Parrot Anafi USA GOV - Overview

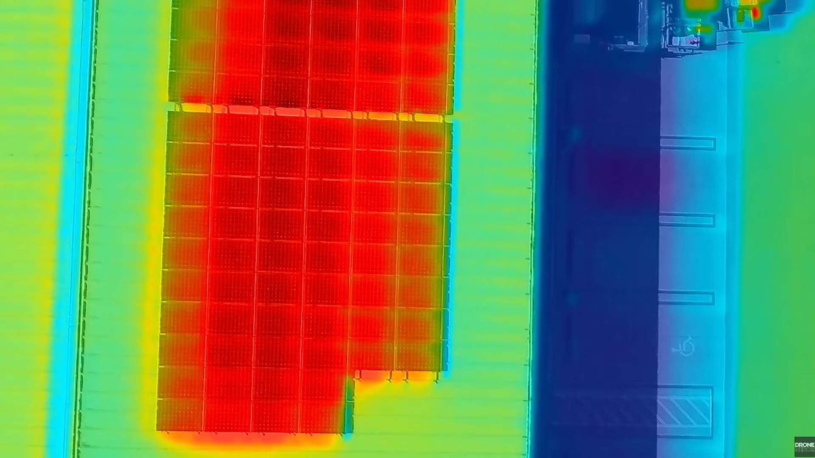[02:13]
The other is going to be the FLIR Boson thermal camera that has a 320 by 256 thermal camera built in. One of the best features of this drone is being able to zoom all the way.